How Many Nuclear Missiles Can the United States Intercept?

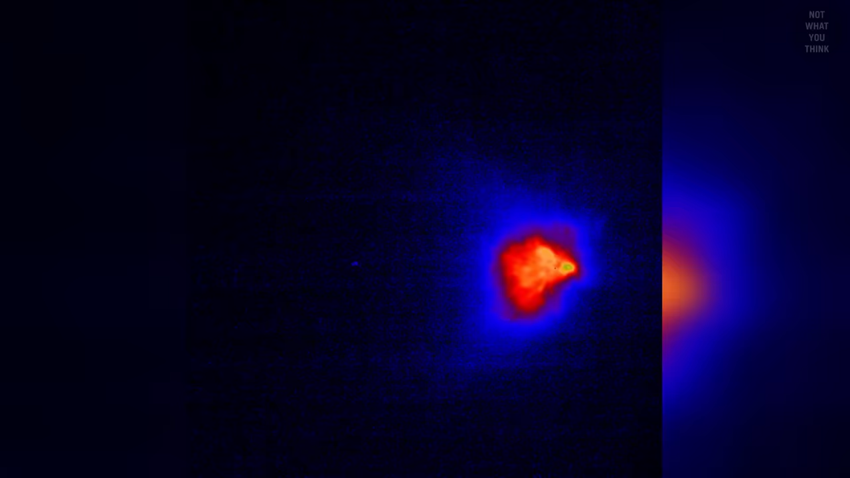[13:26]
The result of an interception would be a large spray of radioactive materials near the target area, which is not good, but is much better than a nuclear explosion.